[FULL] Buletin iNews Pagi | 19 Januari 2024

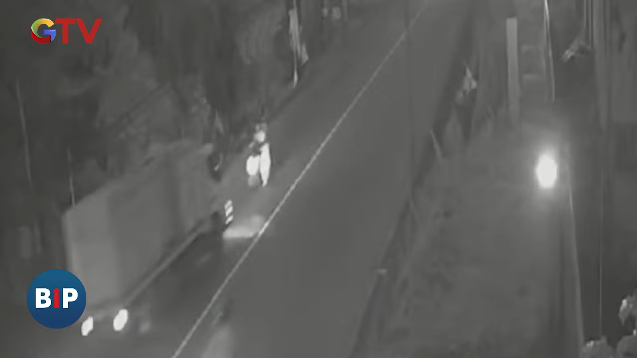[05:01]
Detik-detik kecelakaan terekam CCTV Terlihat sepeda motor melaju di jalur yang salah Kencangnya benturan